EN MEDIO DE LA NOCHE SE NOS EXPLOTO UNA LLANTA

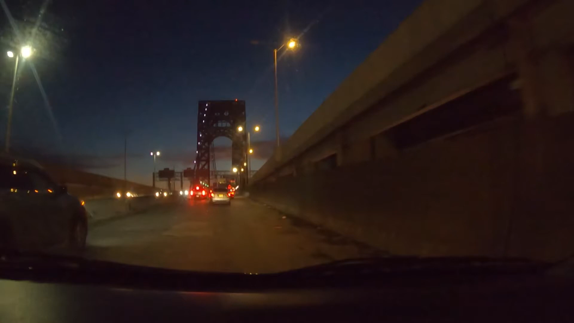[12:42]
Nos ha costado más de una hora y media estar parado en tráfico. Así vamos saliendo, vamos a cruzar el George Washington Bridge.